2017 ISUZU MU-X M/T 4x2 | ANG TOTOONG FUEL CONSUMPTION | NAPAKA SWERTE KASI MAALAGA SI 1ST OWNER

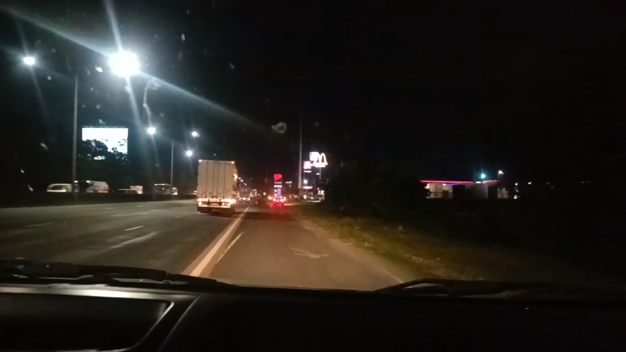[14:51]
Dito na tayo sa may Petron, sa ano, bago mag-Bukawi exit.